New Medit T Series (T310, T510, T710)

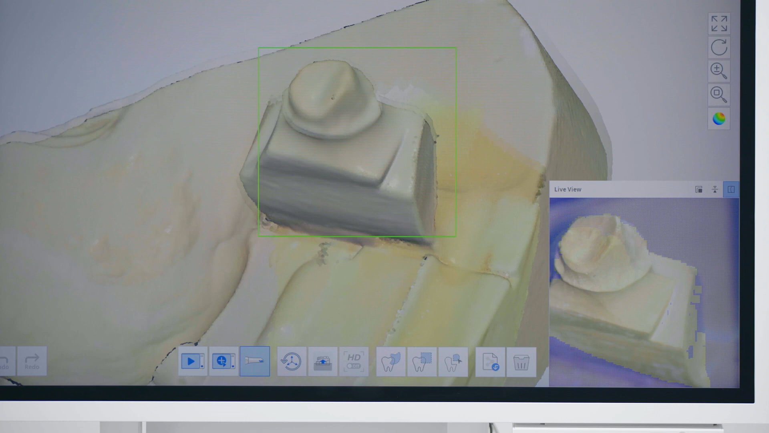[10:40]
That's basically it. We will now move on to the maxilla scan stage.